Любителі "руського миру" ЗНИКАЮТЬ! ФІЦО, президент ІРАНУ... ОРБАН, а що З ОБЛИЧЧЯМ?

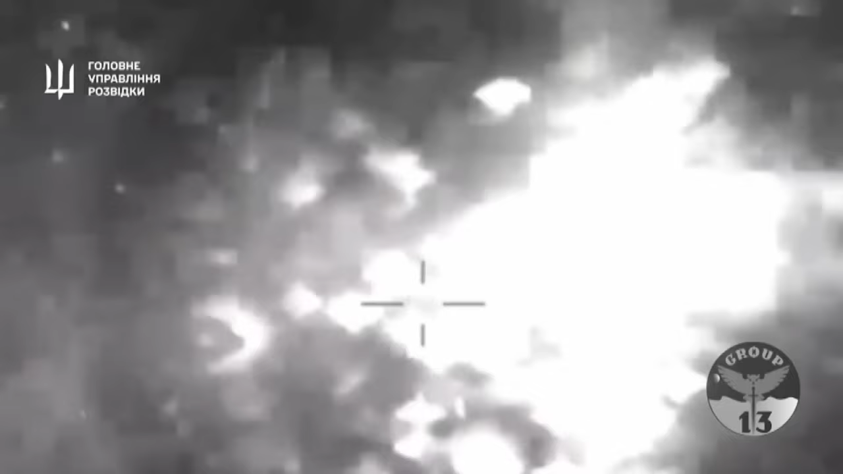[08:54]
Тільки з початку року Путін та його могутні адмірали злили одразу п'ять бойових кораблів. І цього разу годувати крабів відправились моряки ракетного корвету «Циклон».